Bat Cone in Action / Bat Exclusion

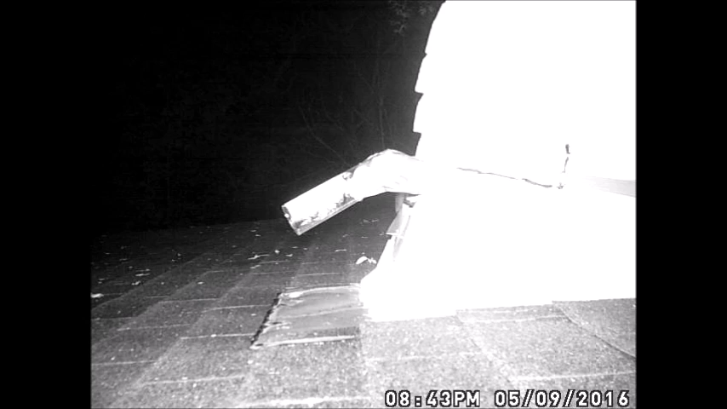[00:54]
the bat cone in action you can see the first bat in the tube coming out the bats going to drop out onto the roof and fly away this process continued until all the bats in that structure left for the night then they couldn't get back in that's what a bat cone looks like